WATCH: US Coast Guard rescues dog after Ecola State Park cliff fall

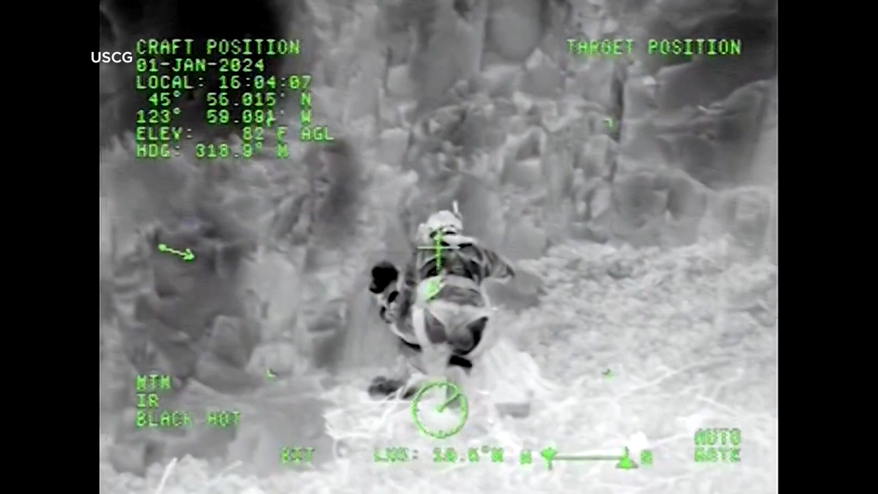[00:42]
It looks like there's a little bit more beat where he is. So forward 5.